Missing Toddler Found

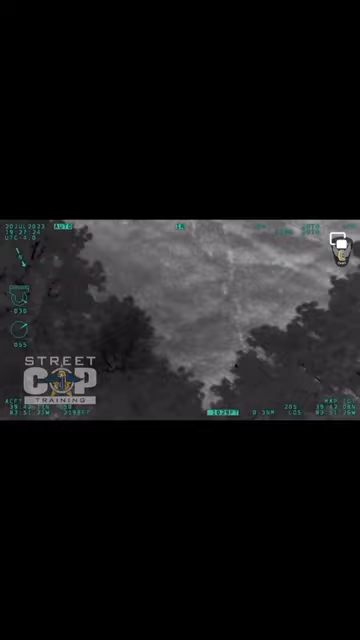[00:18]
Trapper ground, I believe I've located him
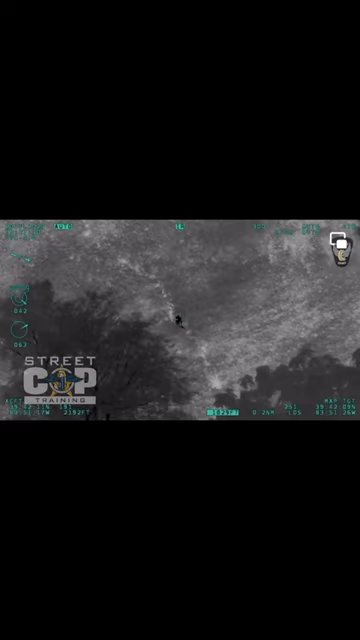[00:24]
He's in the corner of the bean field Walking around
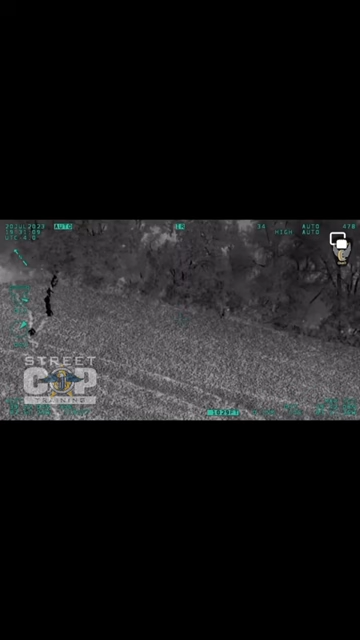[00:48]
Right, yup, right there Walk straight that way right there He's about 20 yards in front of you I see him coming